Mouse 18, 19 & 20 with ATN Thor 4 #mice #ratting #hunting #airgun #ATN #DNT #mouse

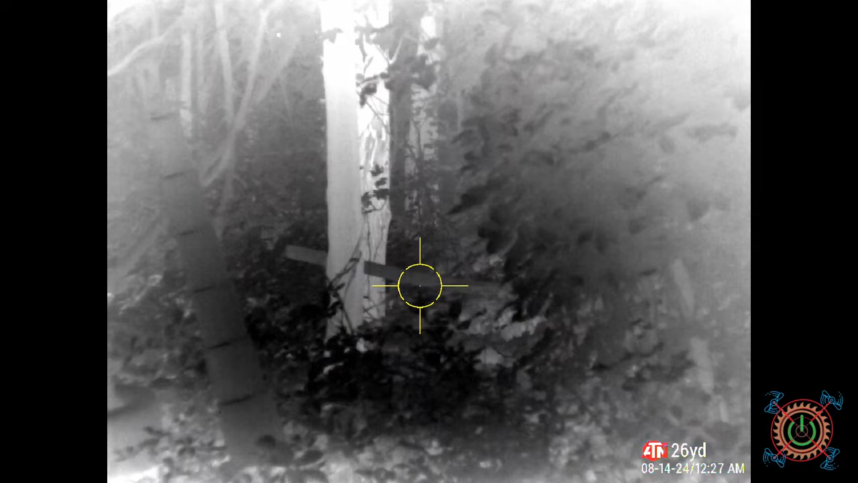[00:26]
I don't know if I got them. Let's go take a look a little closer.
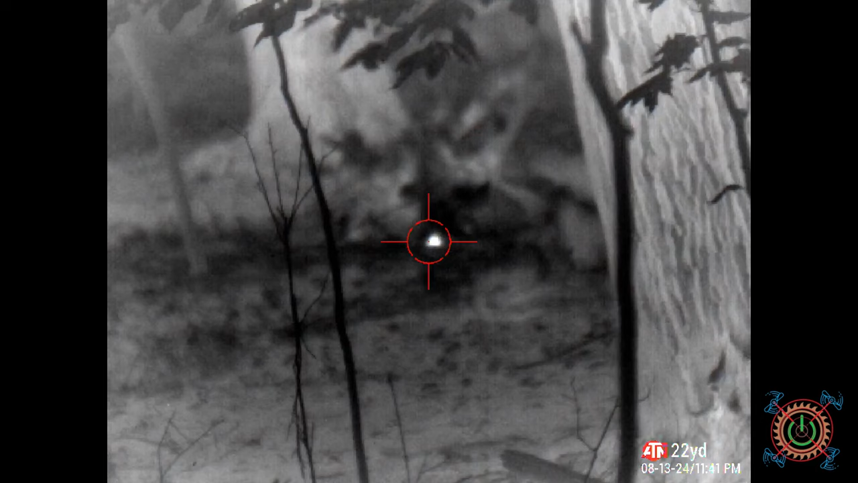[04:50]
But. Yeah. I think I got him.
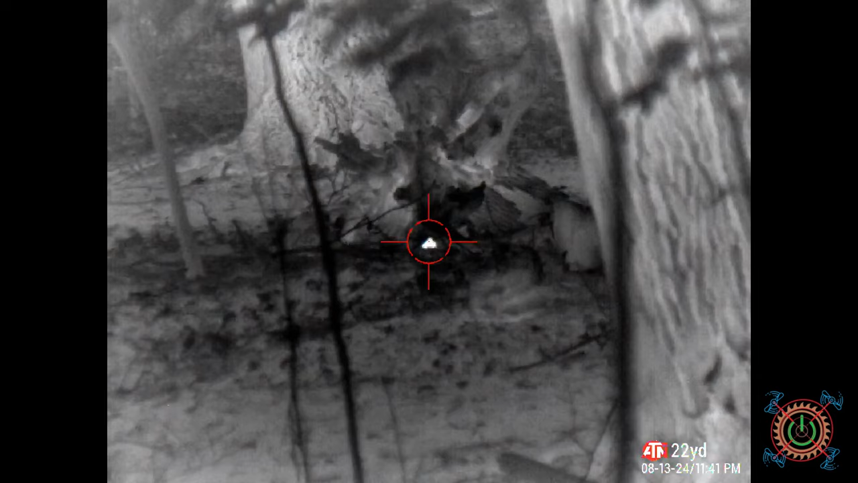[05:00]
Okay. We're gonna put the. Well it's a.